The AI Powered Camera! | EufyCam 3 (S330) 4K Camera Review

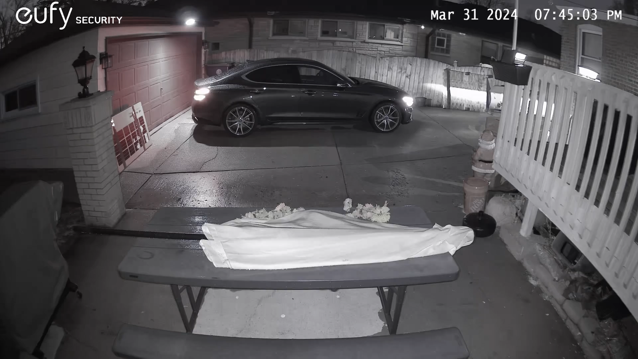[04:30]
Taking a look at some night footage you get a nice and clear image using only the IR lights but thanks to the built-in spotlight you can also capture a full color video which is definitely the setting I prefer.